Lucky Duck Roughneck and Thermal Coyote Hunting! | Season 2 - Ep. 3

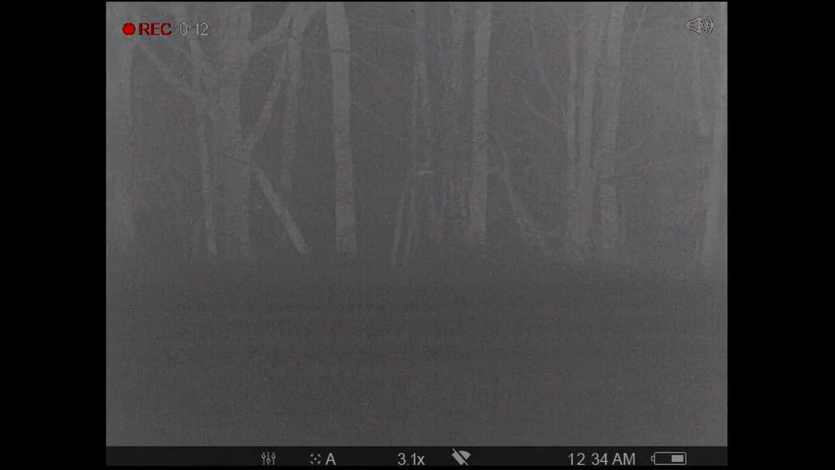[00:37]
Here we are on the first set.
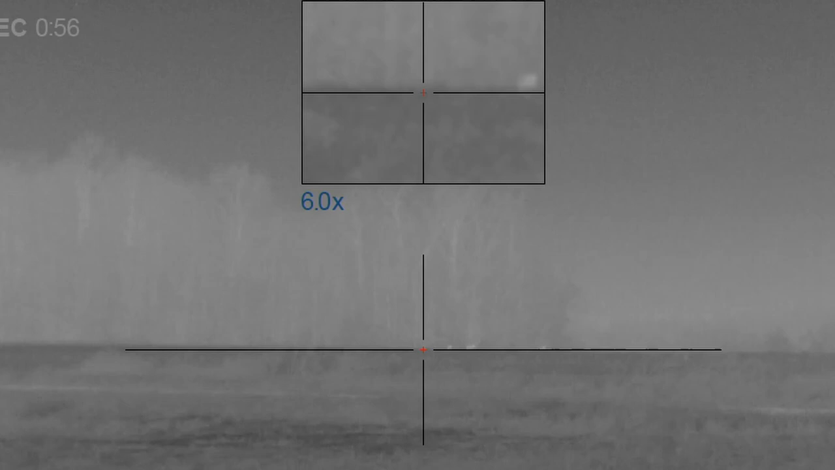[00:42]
I hit a long howl with my mouth diaphragm because my batteries in my remote were dead.
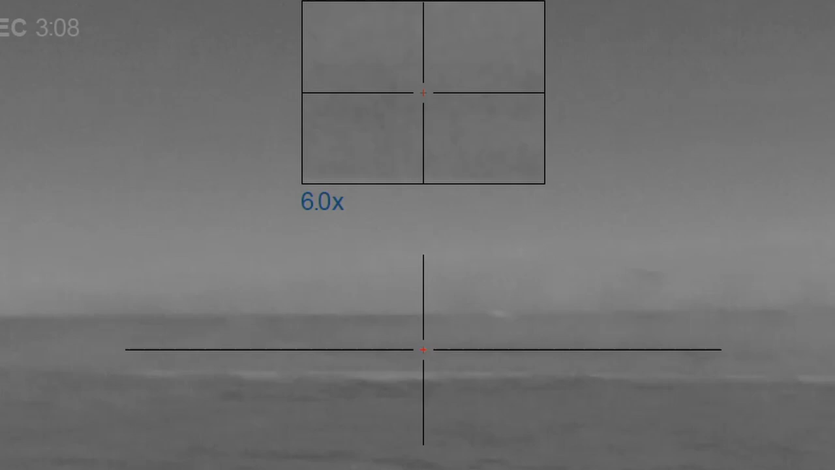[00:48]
I get these five coyotes come out of the wood line and start working their way to the south.
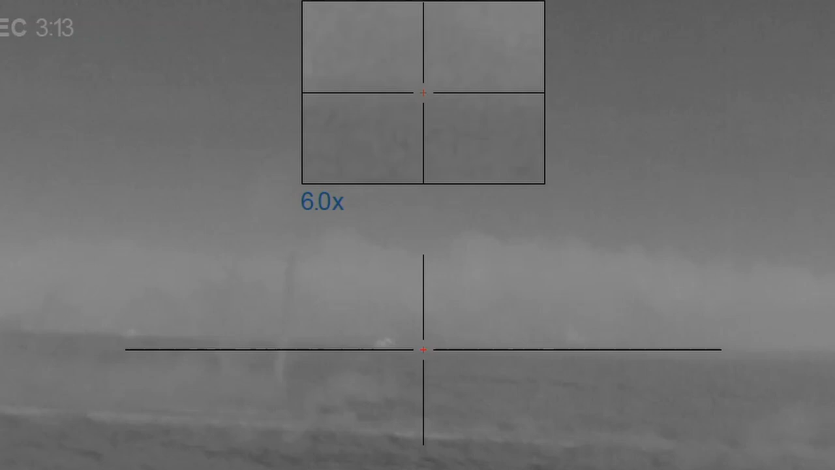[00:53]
Unfortunately, you can see in parts of this video, they are on the other side of a county road and also on a property that it cannot shoot onto. Coyotes do what they're supposed to here and circle downwind of me and that's the end of set number one.
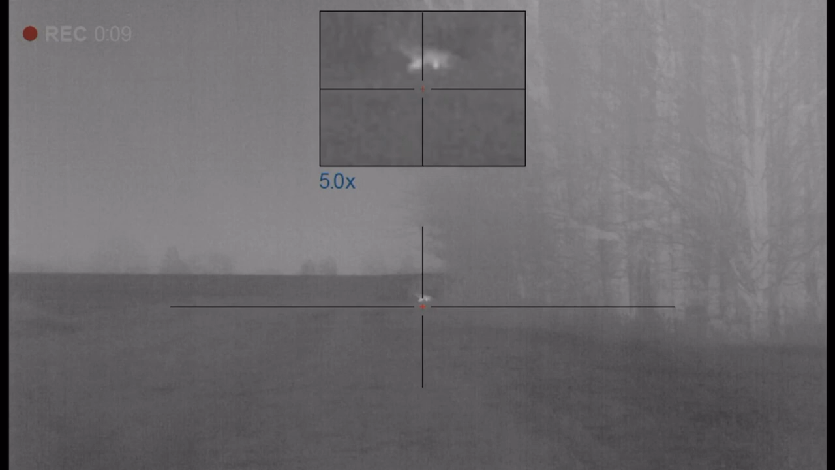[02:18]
Here we are on the next set. This one gets interesting rather quickly. I was calling this large ag field to my left. Just playing some rabbit distress.
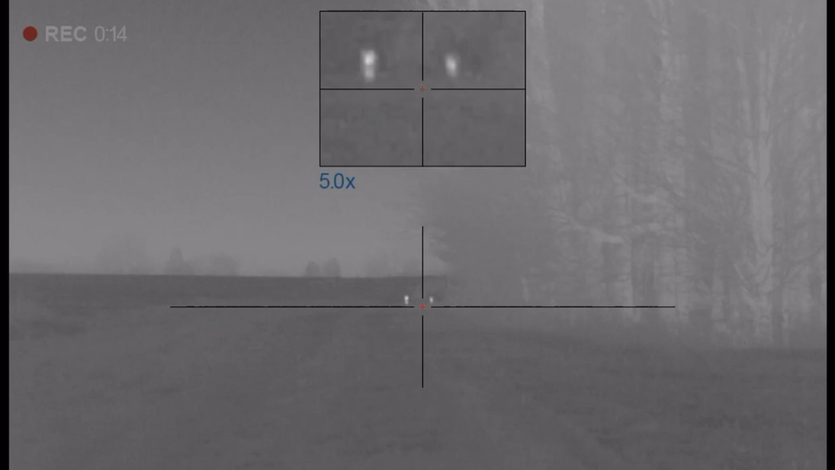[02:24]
And straight ahead, out of this timber, just to the right, I had this pair start heading right towards me. Here we are on the next set. Here we are on the next set. This one gets interesting rather quickly.